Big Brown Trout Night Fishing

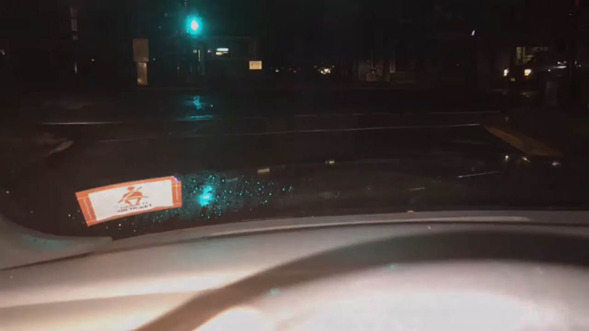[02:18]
get what I think is a huge brown.
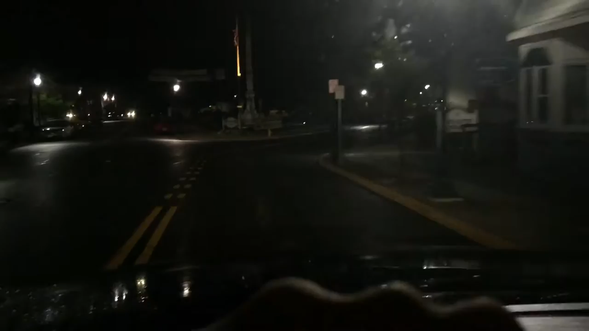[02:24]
Here we are driving through the mean streets of Peaburg. I'm going to try to use the...